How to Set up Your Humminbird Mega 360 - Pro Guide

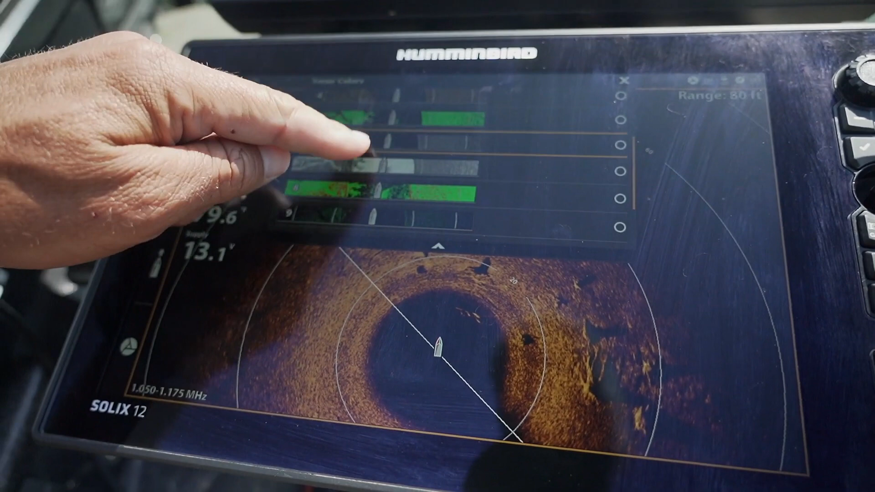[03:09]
But color palette 2 is definitely the most popular.
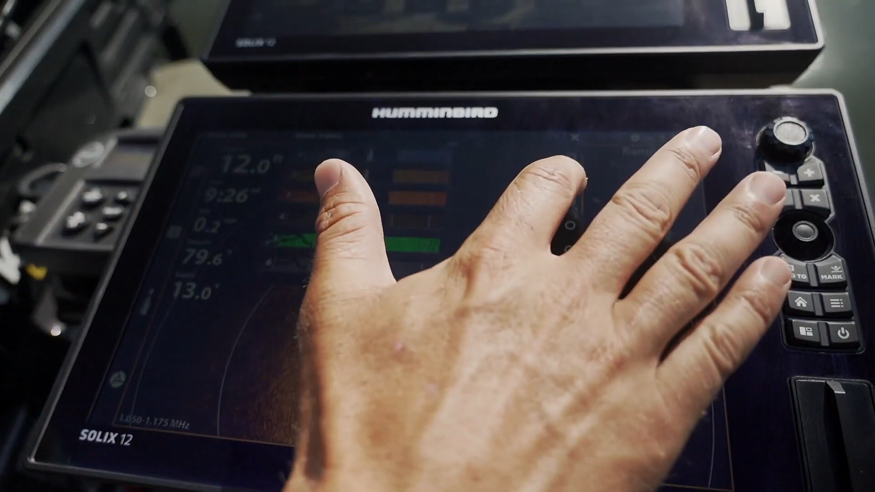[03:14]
And then color palette 3 for when I really want to find
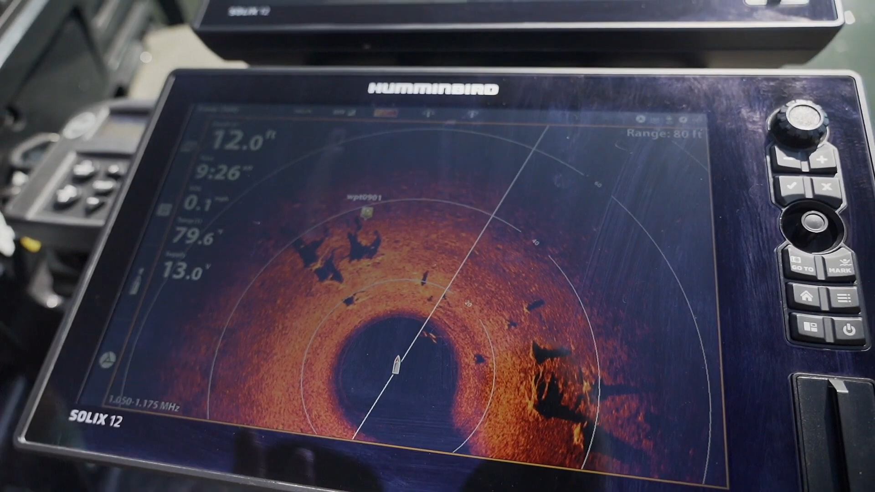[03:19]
coloring and images and sort of showing.
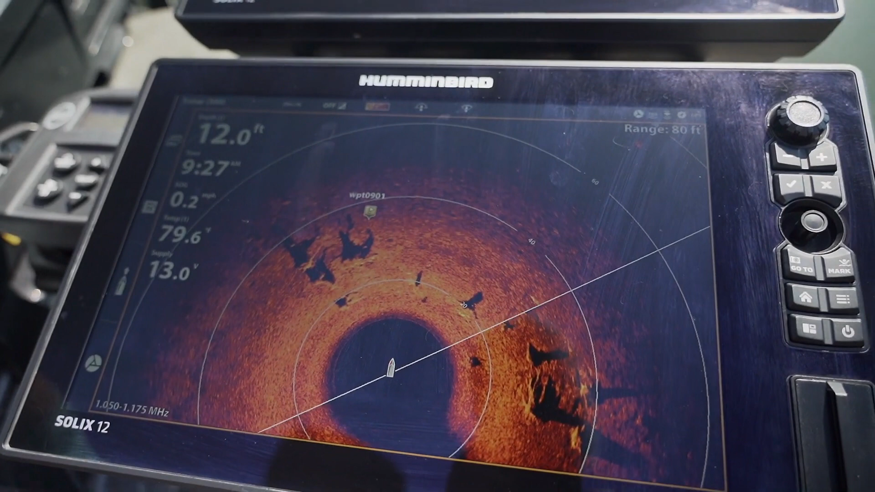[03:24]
On screen: depth 12.0 ft
So every lake is different, the water clarity, and so I will look at each color. I'll be like, what does that look like?
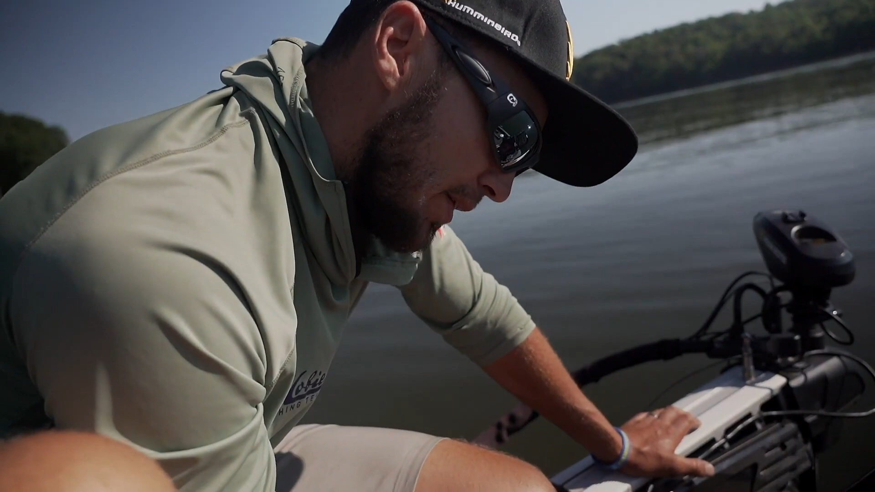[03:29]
And I actually like color palette 2 here. It's bringing up the bait and the fish and the structure a little bit cleaner.
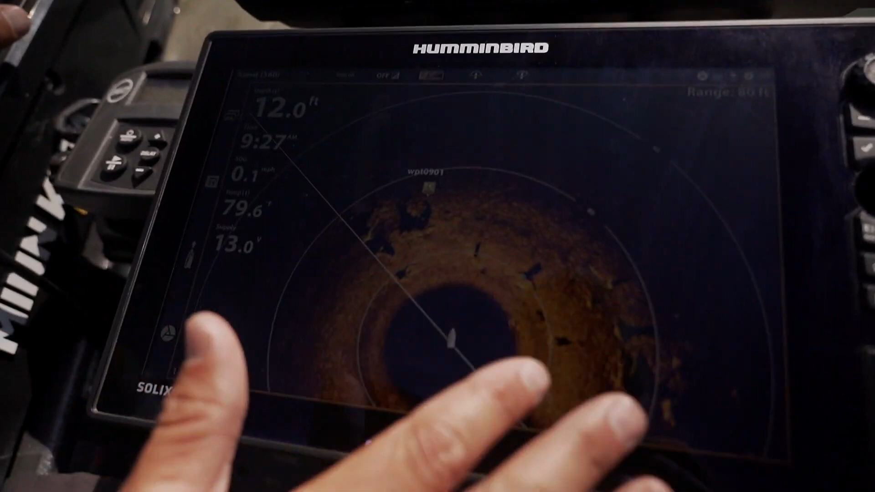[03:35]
On screen: depth 12.0 ft
So now I'm going to go with color palette 2.
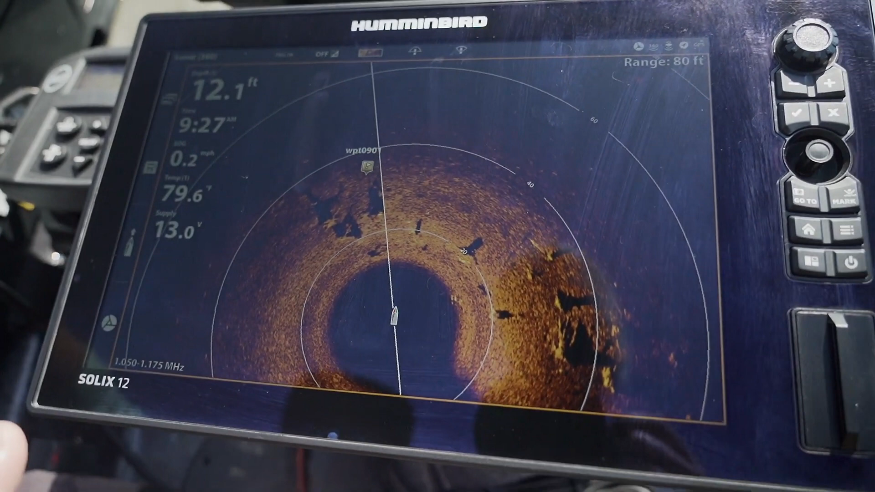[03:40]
On screen: depth 12.1 ft
2 or 3 generally on 360 are the best. Second, I'm going to come over here and hit the menu button.
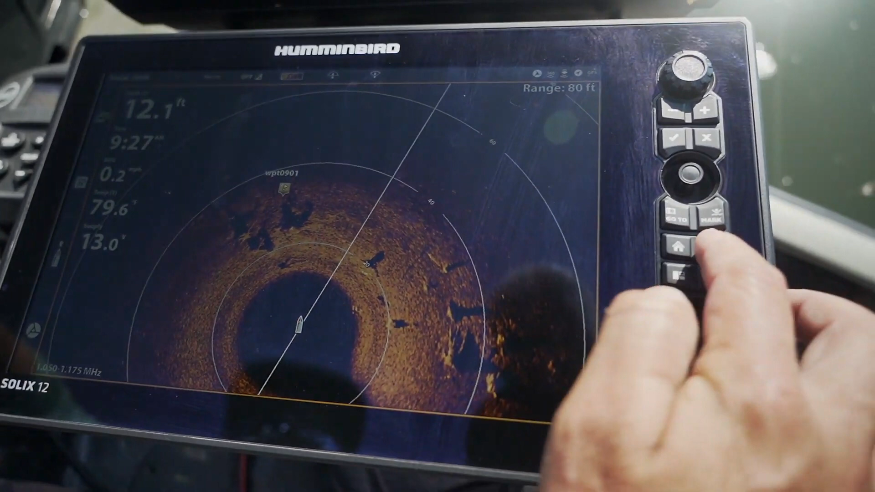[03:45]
On screen: depth 12.1 ft
It's going to drop down here and you're going to be looking at 360 speed.
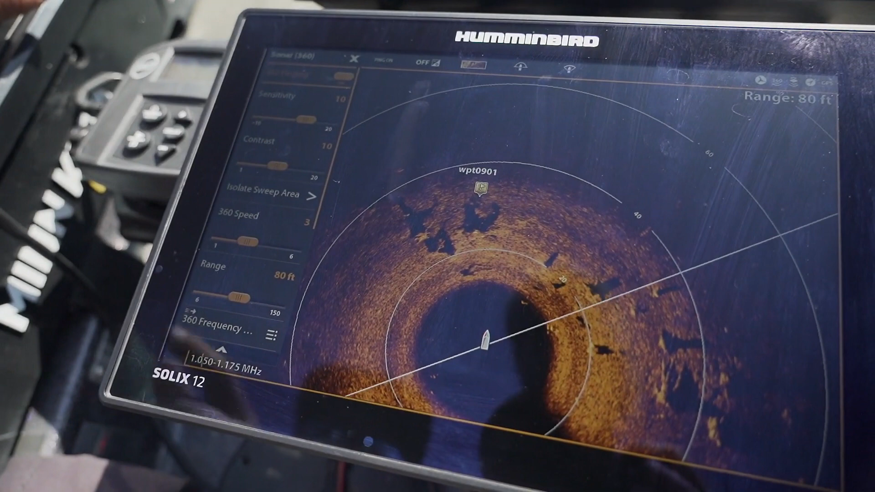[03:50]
So this is the rotation of the 360 as it's going around.
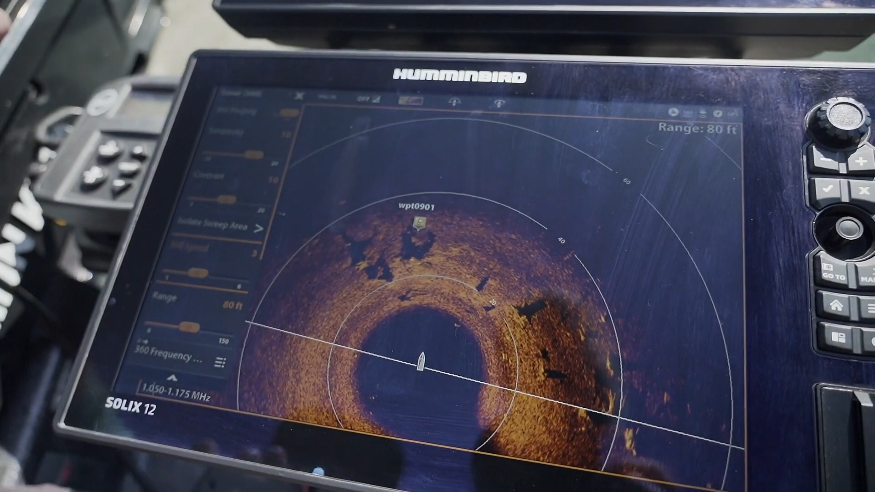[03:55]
The faster you run this,
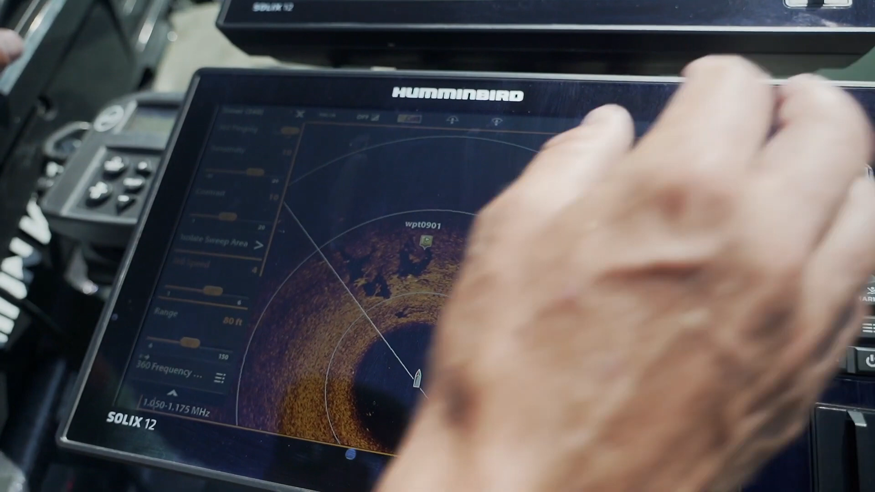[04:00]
the faster the image you're going to have, and it's going to update faster, but it's not going to give you as a clear picture perfect.
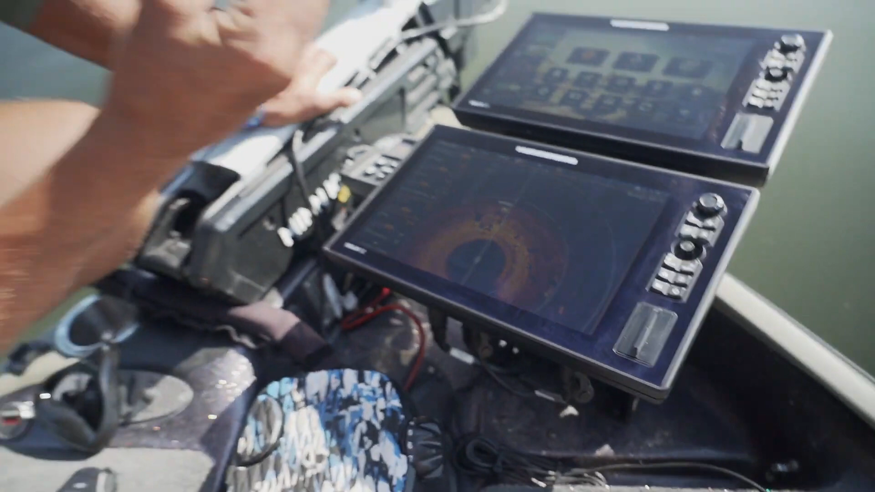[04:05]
But when I'm moving on the bank, I want it to be updating continually to giving me that new information.